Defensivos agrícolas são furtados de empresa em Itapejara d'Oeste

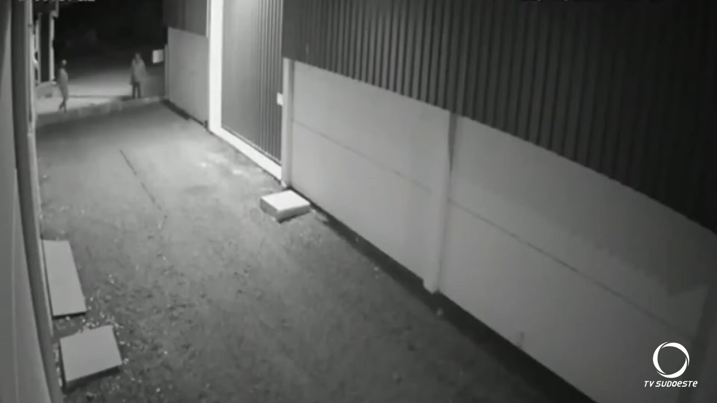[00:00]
As imagens das câmeras de segurança da empresa mostram a ação dos quatro criminosos que agiram em menos de três minutos. Primeiro, eles quebram obstáculos e chegam ao local. Estouram a porta e entram.